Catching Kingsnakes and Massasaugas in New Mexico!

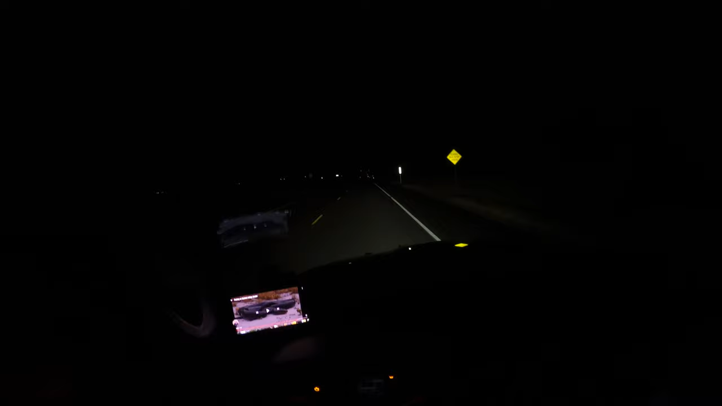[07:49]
He's right up here on the road. Let's check it out. Maybe it's oh man, if that's what I think it is, I'm gonna be stoked.